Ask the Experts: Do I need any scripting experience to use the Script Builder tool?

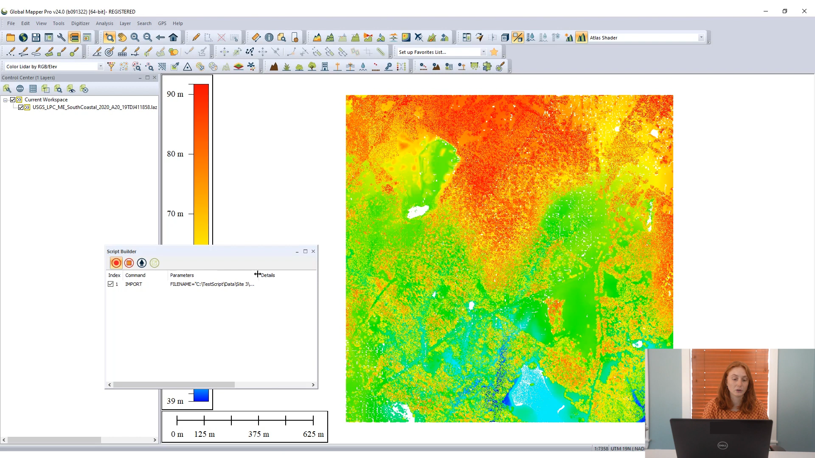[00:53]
So we have the command import and it lists all the parameters for importing this specific file. I could then make any other changes, do a little visual analysis on this file.
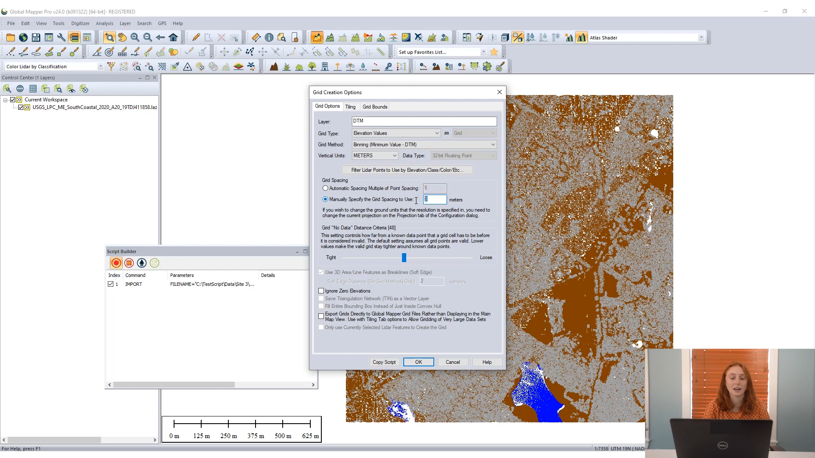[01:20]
I click OK, that grid creates, and again that command is recorded in the Script Builder dialog.
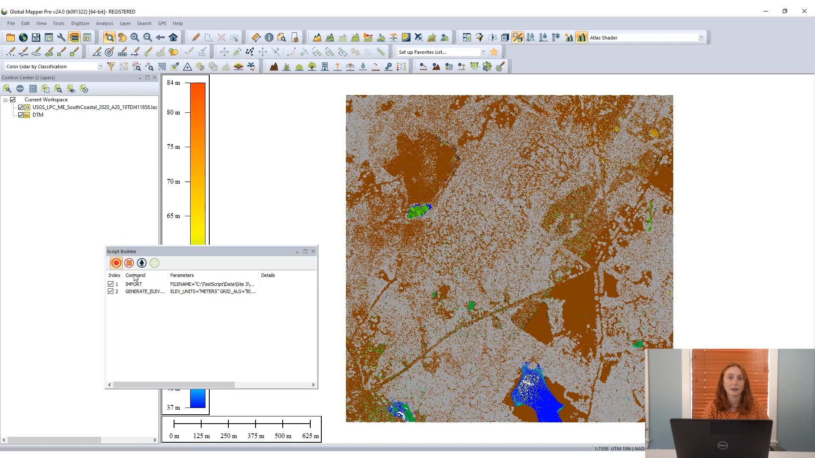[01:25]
So now I have some new data to work with here and I'll go again to make some contour lines. I'll create some two meter contour lines, so that two meter interval,
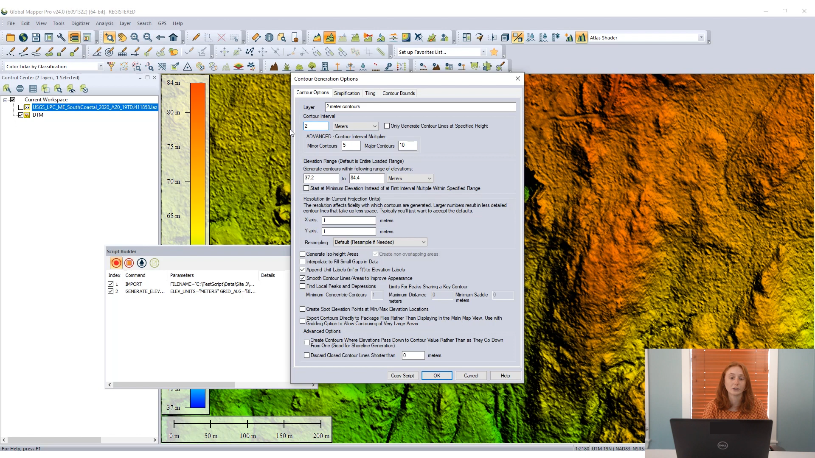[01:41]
again setting up all these options through the user interface of Global Mapper through the contour generation options dialog here. And when I click OK, as expected, these contour lines generate as a new layer in the workspace.
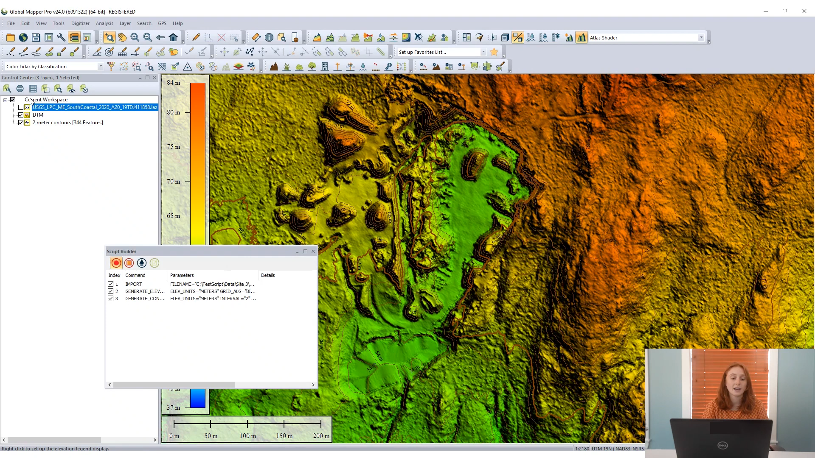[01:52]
And again, we see our third entry in the Script Builder tool. We now have the generate contour lines command and all the associated parameters.